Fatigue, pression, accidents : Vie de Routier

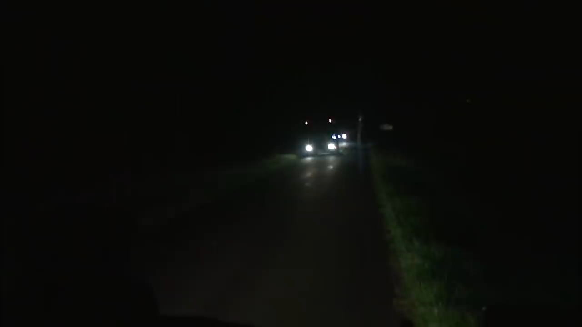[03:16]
La peur de l'accrochage au moment de croiser un autre camion est en permanence dans son esprit.